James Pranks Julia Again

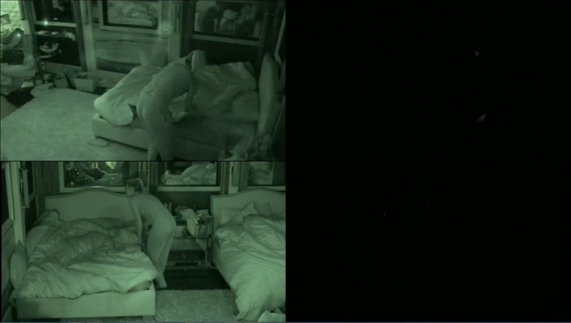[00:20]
Oh, my God. Oh, my God. That's number two. James! Wait, what the hell happened? Stop. Stop.
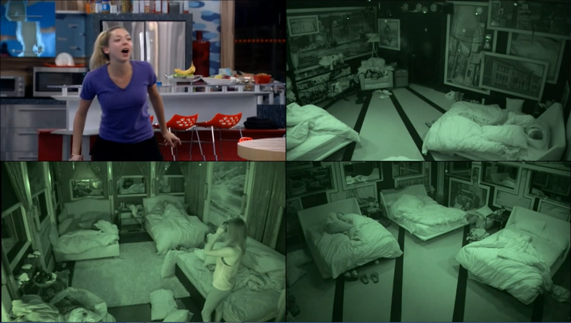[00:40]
He got to my friend. I'm physically shaking. You okay? Don't depress. Whoa.
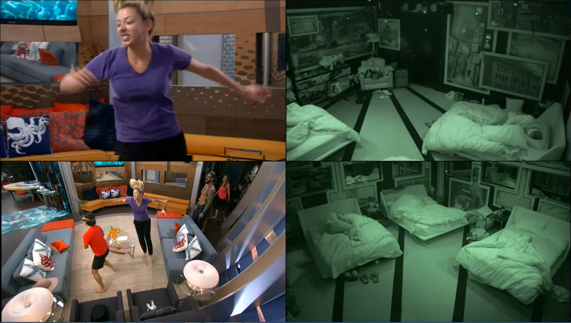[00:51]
Whoa.
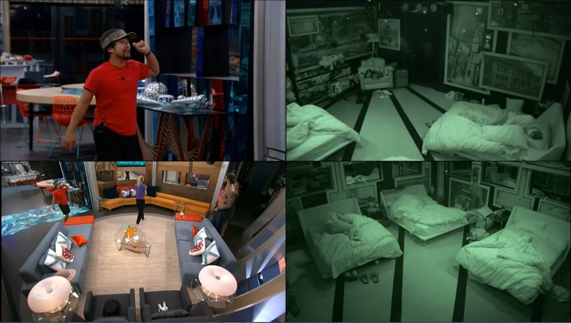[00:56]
Dude, she did a beeline out that door.
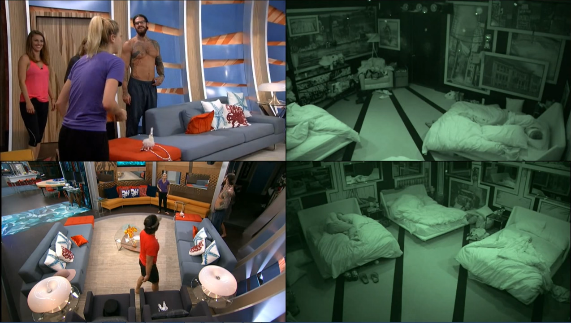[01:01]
Whoa, I've never seen her move that fast. He got into my back. It scared the shit out of me. Like, oh, my God. My heart's racing. Damn it. I wish I would have seen that. James. James! No wonder why the legs are off.
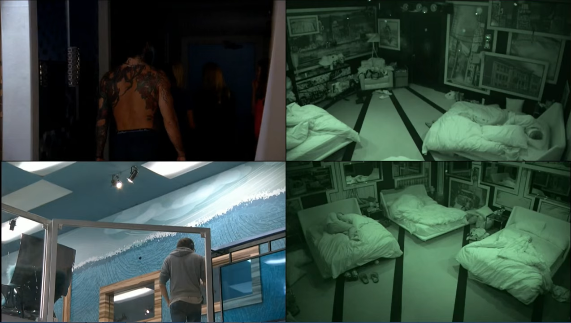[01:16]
Oh, my God. That's so funny. Oh, my God. Two for James, zero for me, okay?
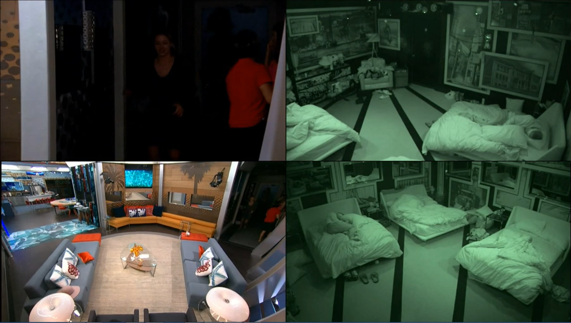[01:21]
Okay. Jesus, James. Stop. It's going to be a heart attack. You about had a heart attack just now. Oh, my goodness. She took off a whole ass. Didn't leave a look back. I ran. All you saw was ass and elbows. I don't know. I thought it was a freaking body or something. Yes. Yes.